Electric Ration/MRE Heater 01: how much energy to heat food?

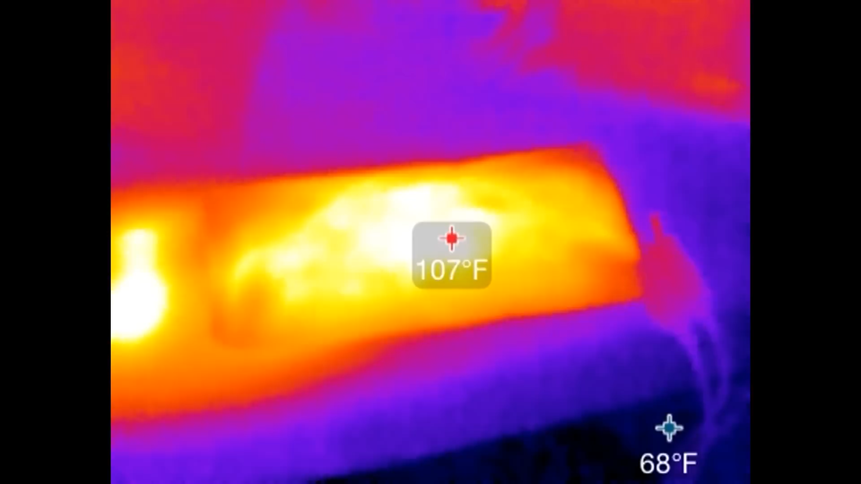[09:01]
On screen: spot 107°F
Just 105 degrees. I guess I really like my food cold. Who knows?
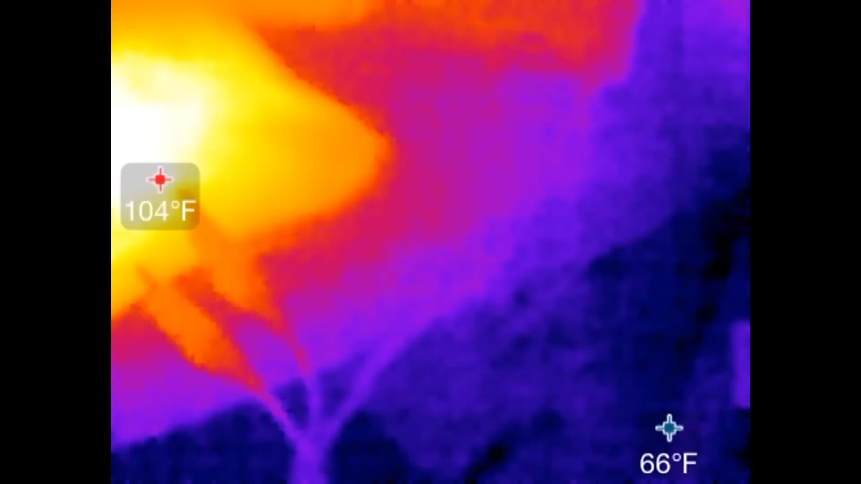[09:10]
I mean, 105. This feels perfectly fine for me. Wow. I mean, that'd be great.
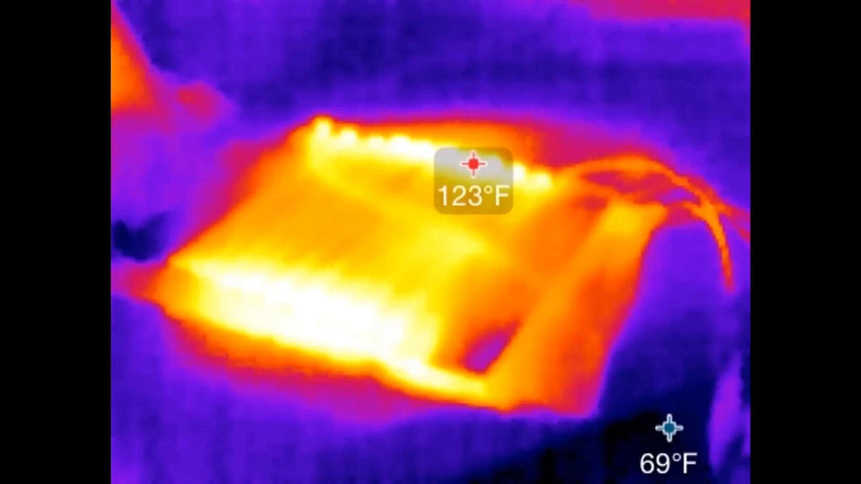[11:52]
So through my thermal camera, you can see that the envelope itself is at a pretty low temperature of like 90 degrees Fahrenheit.
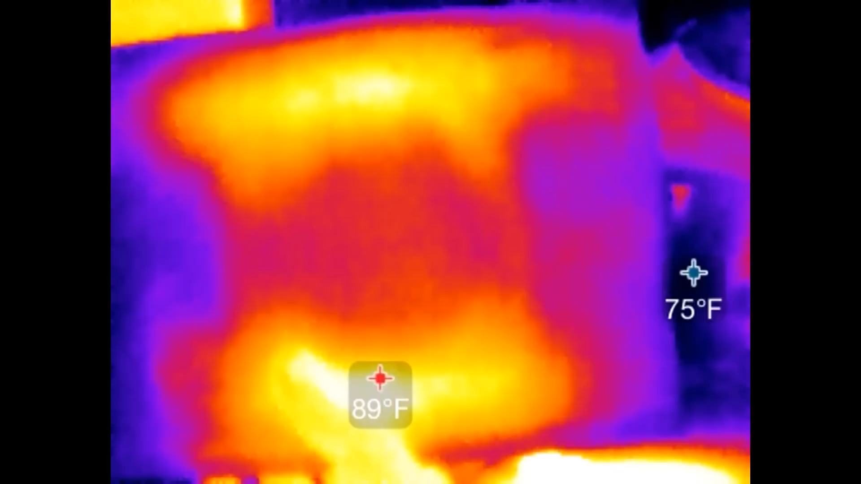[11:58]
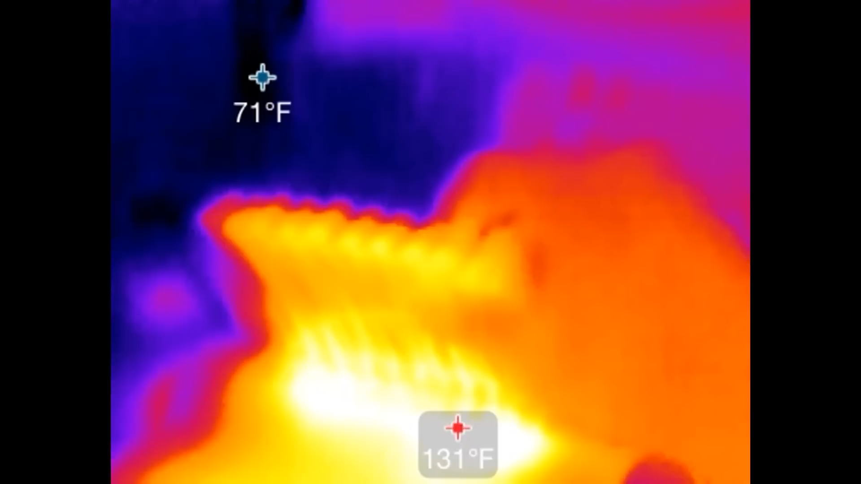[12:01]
And you open up the coil thingamabob jig.
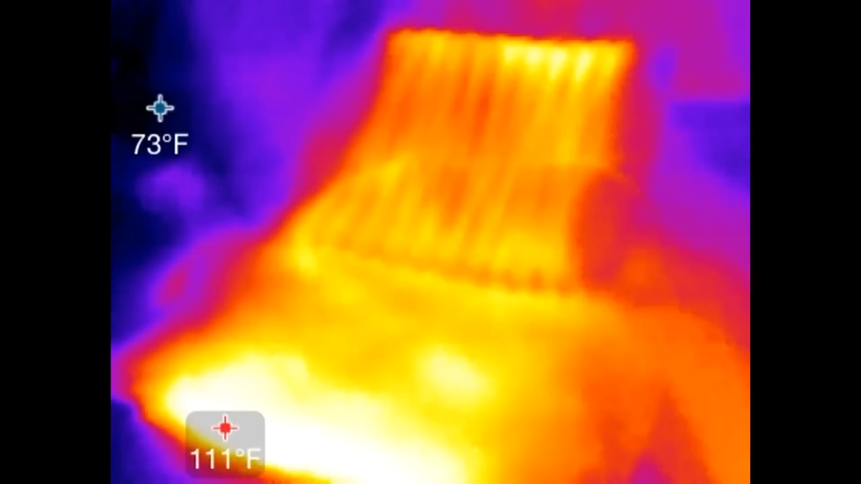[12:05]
The food itself, whoa, it is even hotter than before. I'm going to get it back and forth to equalize the temperature.
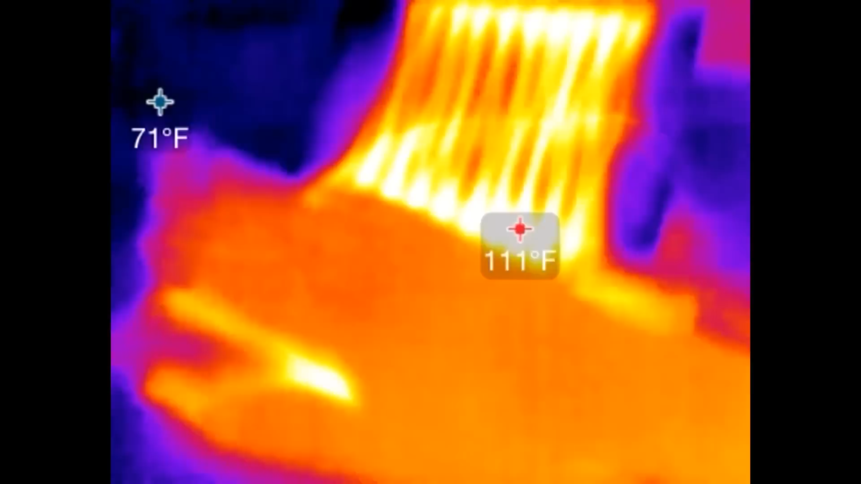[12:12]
Yeah, look at that, 120. That helped a lot.
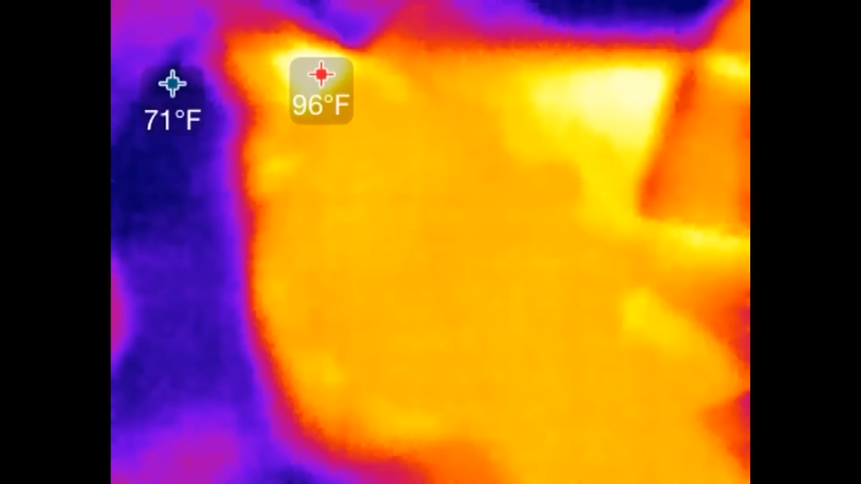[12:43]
On screen: min 71°F
Looks like it's now equalizing down to about 110 degrees.
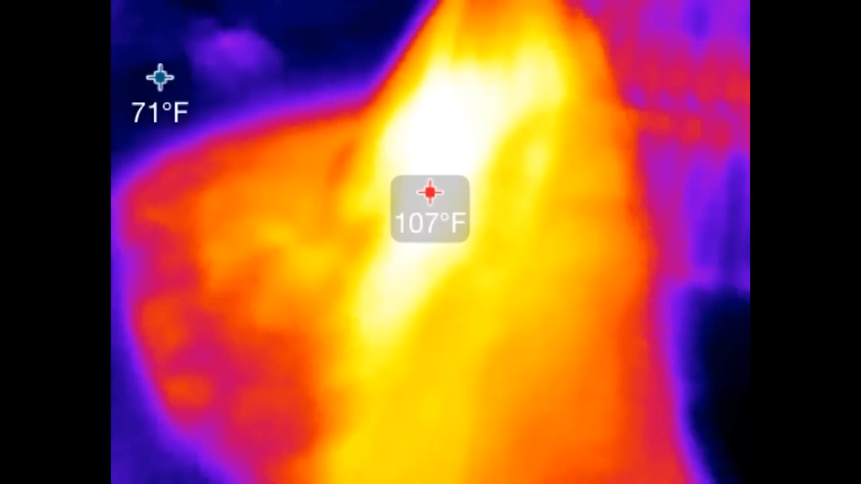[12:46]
On screen: spot 107°F, min 71°F
Or maybe, maybe about 205. I'm not really sure.